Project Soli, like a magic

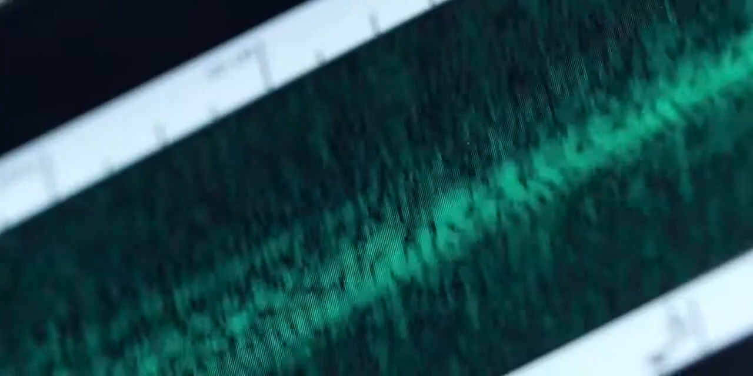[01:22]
The various stages of this pipeline are designed to extract specific gesture information from this one radar signal that we receive at a high frame rate.